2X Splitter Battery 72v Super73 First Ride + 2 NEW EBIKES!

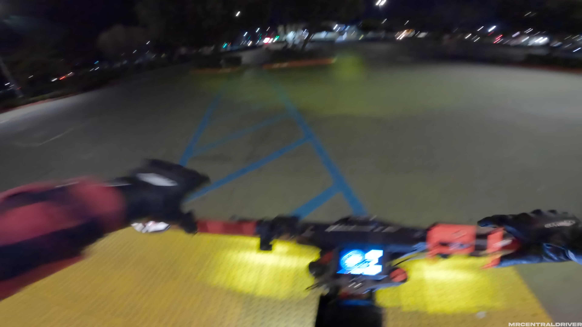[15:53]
we'll see how it is at nighttime all right nighttime on the super 73 um if you guys notice anything different with the camera i turned down my iso so it's at 1600 instead of 32.
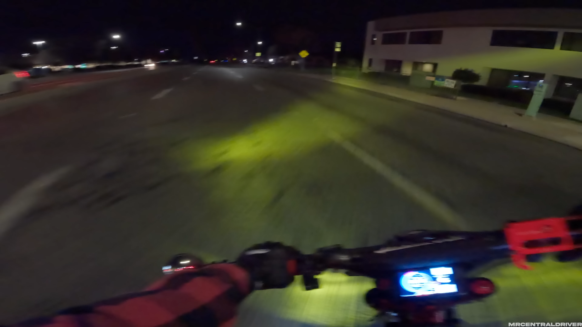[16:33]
i'm gone baby i'm pretty sure everyone at that light right now is like holy crap that thing takes off um i apologize if you guys maybe can't see the display either um i forgot to turn down the brightness on it so i think it's still like lit up pretty uh bright
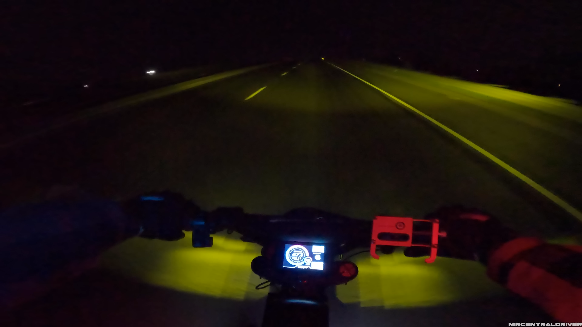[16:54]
but uh i don't know we'll see how it is with the new gopro settings and uh don't be alarmed if uh you guys do make a comment and then a few videos after this look the same because by the time this goes up i'll probably have other stuff recorded so um i apologize for that but yeah please as soon as possible drop a comment on that and um leaving work we were at oh cool it's green for me baby uh leaving work it was 80.7